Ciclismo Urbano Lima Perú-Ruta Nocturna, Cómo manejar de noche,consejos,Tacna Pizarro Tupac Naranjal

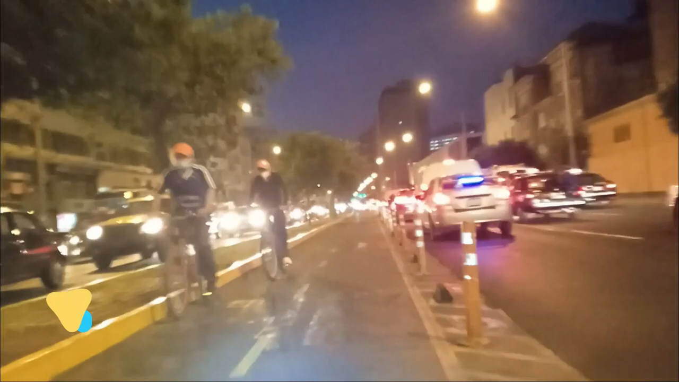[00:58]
Sigamos. Por eso mil veces prefiero la bicicleta. No te quedas ahí tocando tu claxon sin moverte. Estresante, la verdad.
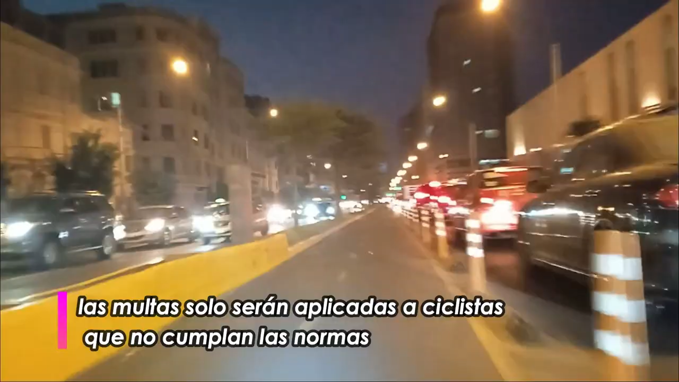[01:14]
Hoy veremos bicicleta versus el auto. Ahora sí podemos correr un poco. Existen dos tipos de luces blancas. Algunas para iluminar el camino y otras para avisar a los demás. La luz que para alumbrar el camino apunta hacia el piso, en diagonal, no sea salvaje de apuntar a la cara.
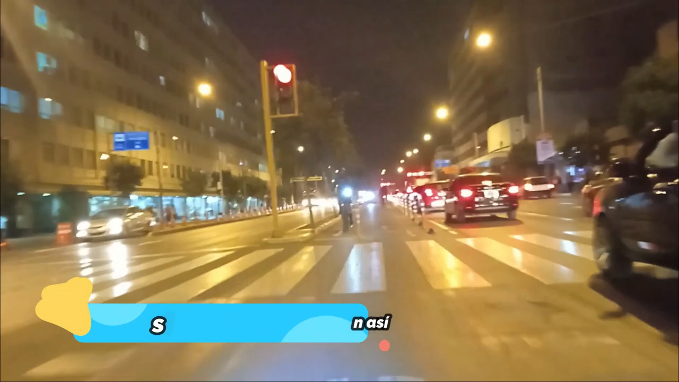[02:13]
Sigamos. Si bien es cierto que los policías permiten que toda la avenida Tacna se avance directamente,
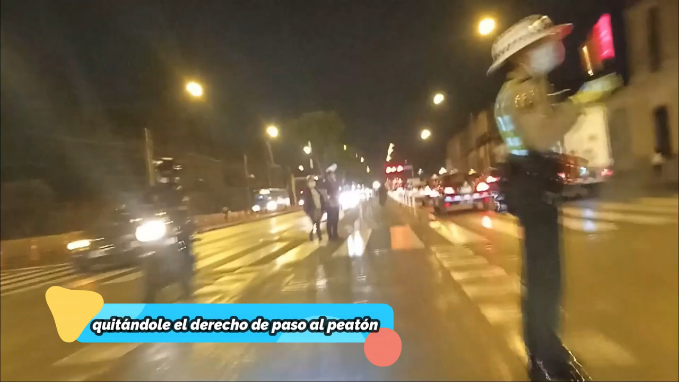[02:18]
permitiendo el avance de los autos,
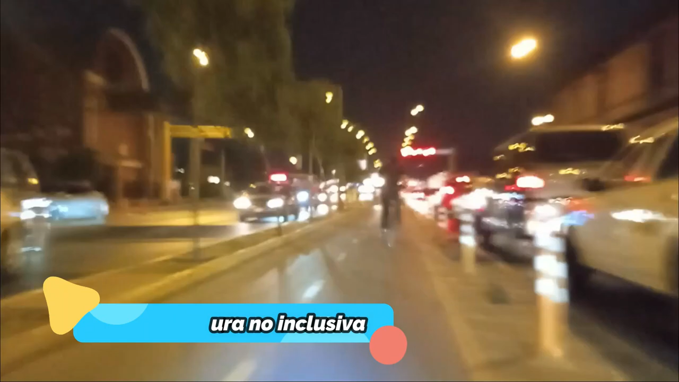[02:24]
esto también nos beneficia a nosotros los ciclistas, pero perjudica gravemente a los peatones, ya que ellos quieren cruzar hace rato.
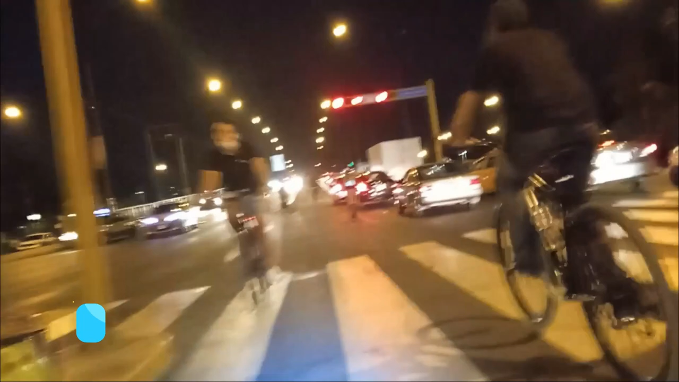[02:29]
Pero siempre estén atentos a los cruces,
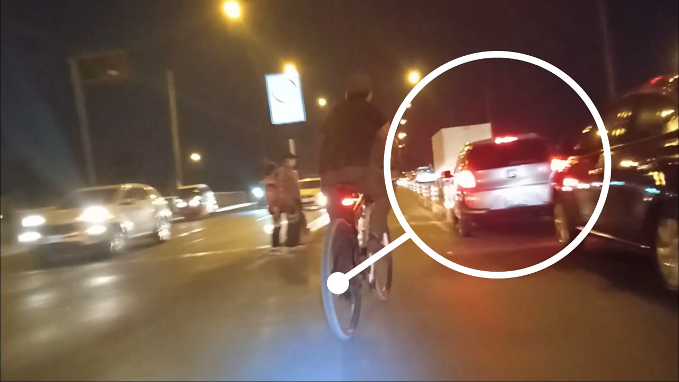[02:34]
ya que ese auto claramente quería entrar a la ciclovía, pero luego se dio cuenta y decidió regresar a su carril.
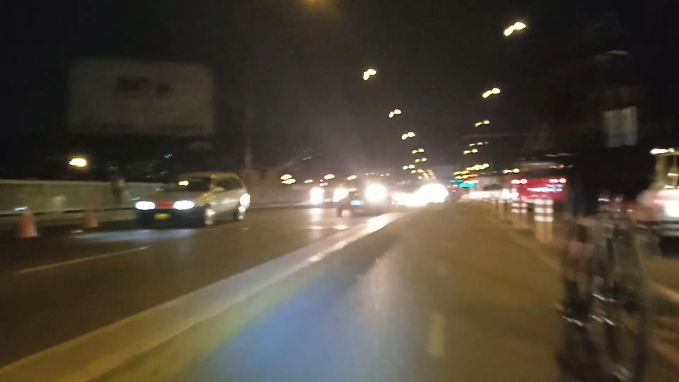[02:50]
Lo que no me gusta de Lima son sus baches, con rutera al menos es algo incómodo.
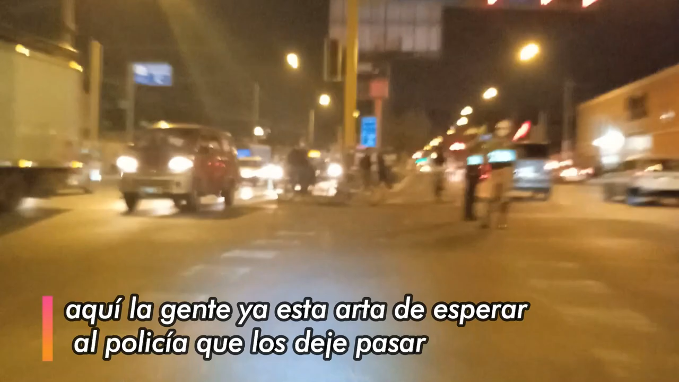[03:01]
Como digo, los autos causantes de todo el tráfico se ven beneficiados,
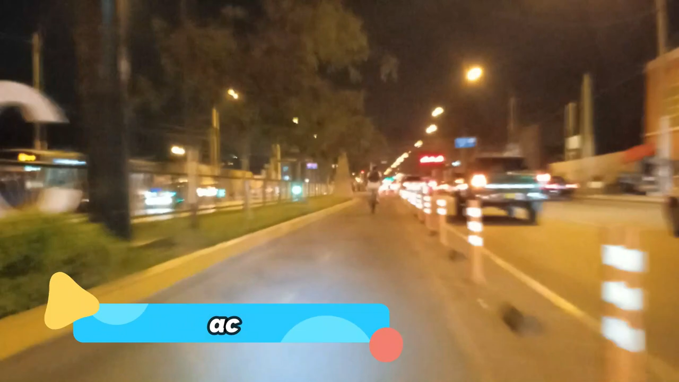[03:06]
pero los peatones se ven estresados, ya que hace rato que querían cruzar la pista.
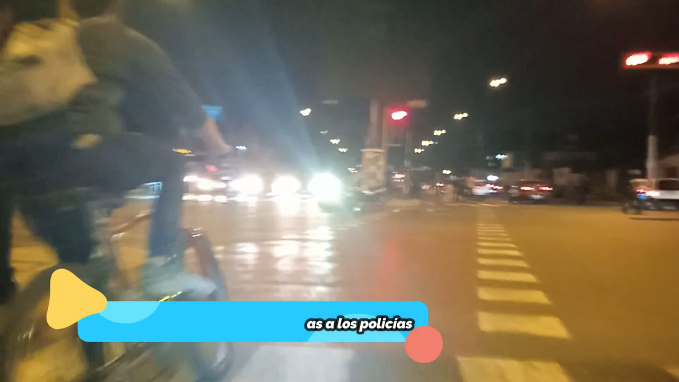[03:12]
Y llegamos a la ciclovía Pizarro, Rímac,
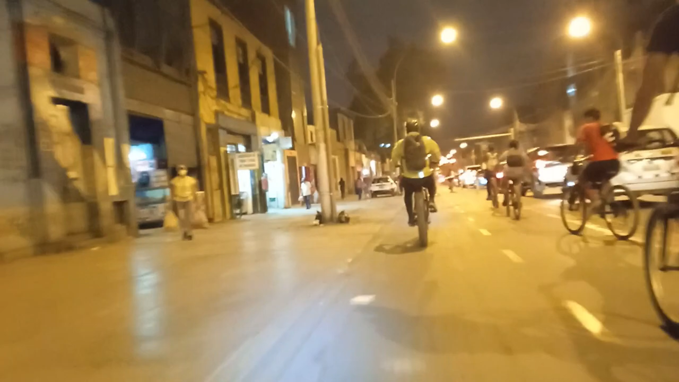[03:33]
Pero lo que no observamos es ningún policía, ningún agente de la seguridad.
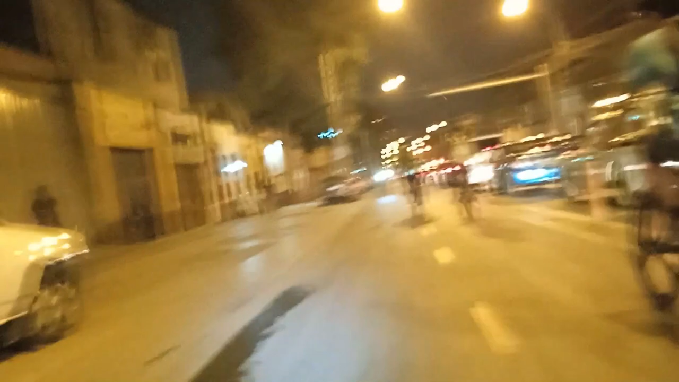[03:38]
Esta zona es un poco movida de noche, o sea, peligrosa.
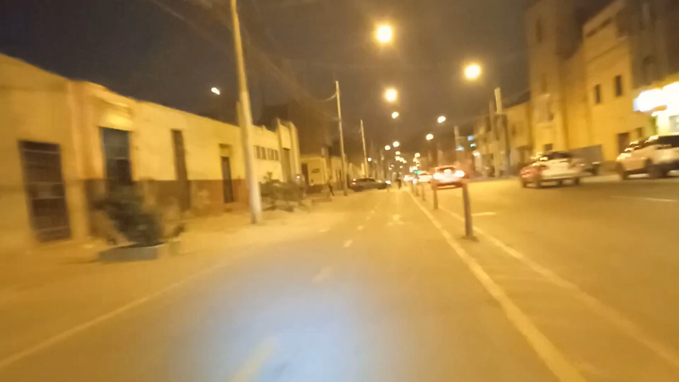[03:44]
Y por eso la mayoría de ciclistas va rápido por acá. Ya que como podemos ver, en algunos de los callejones que están por ahí, se pueden cuadrar literalmente, quitar de la bicicleta.
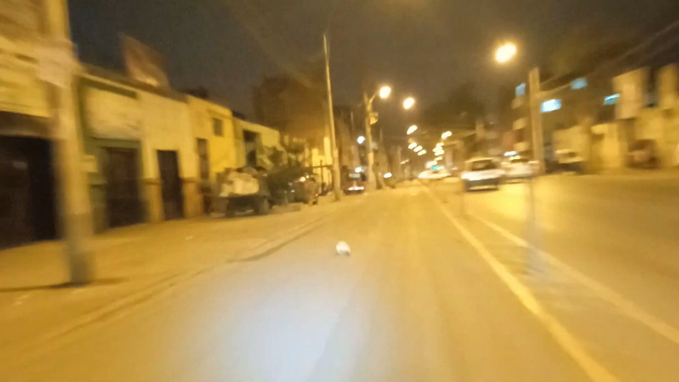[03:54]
Pero nadie ofrece ninguna seguridad.
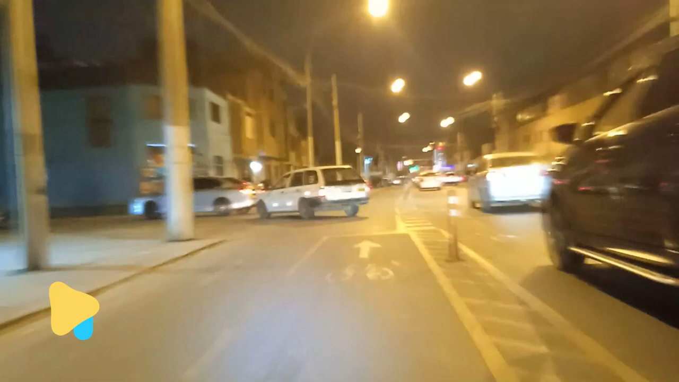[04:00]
Mayormente la personal de Ciclolima se queda hasta las 6, 7, máximo 8 de la noche. Después, eso no de nadie.
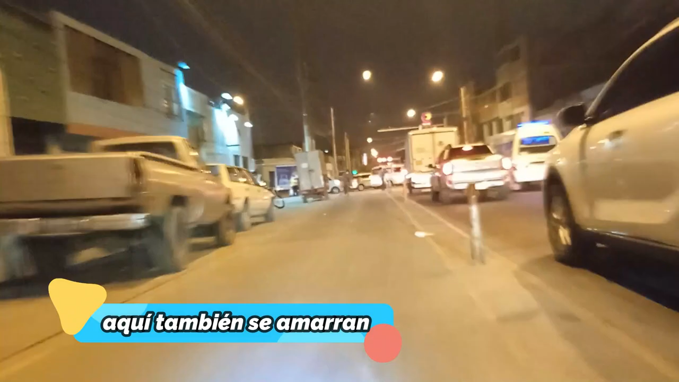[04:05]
Y aquí también tenemos un problema de tráfico, ¿no? Donde todo se amarra.
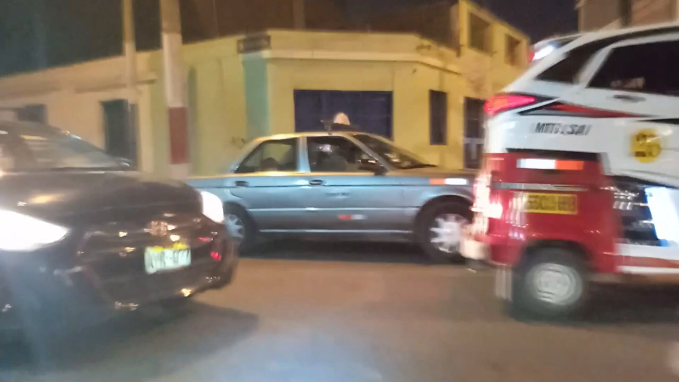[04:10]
Y uno tiene que abrirse paso muy amplio. Porque si no, te quedas apretado.
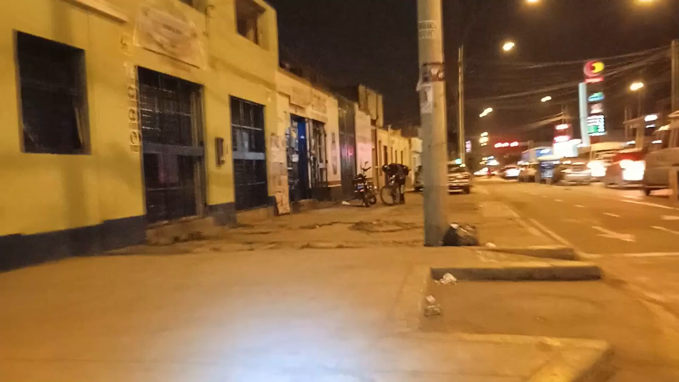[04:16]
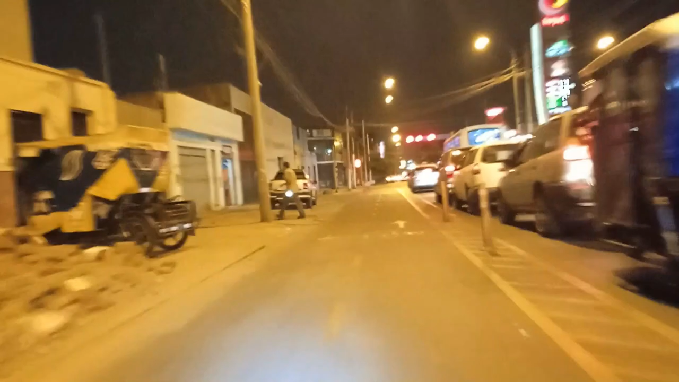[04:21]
Aquí es algo raro este diseño, ya que la ciclovía está en el lado izquierdo.